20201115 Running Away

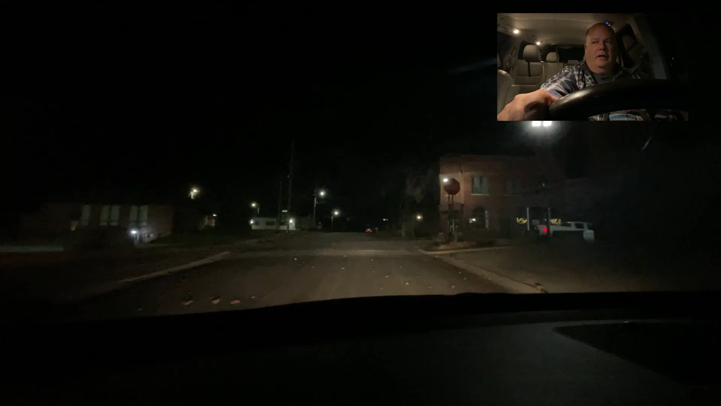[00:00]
Hey, how you doing? It's about midnight and I'm in Eudora, Kansas. And I thought the downtown was so pretty I would take a little tour of it. I mean, a midnight tour.
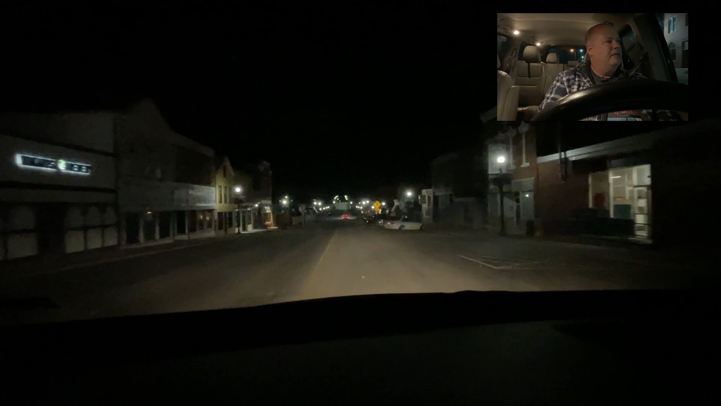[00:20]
I usually go to Lawrence, Kansas. I haven't been here in years. Who knows when I would ever come back. The wind is really blowing. It's like in the 50s Fahrenheit. Well, anyway, that was Eudora, Kansas, downtown.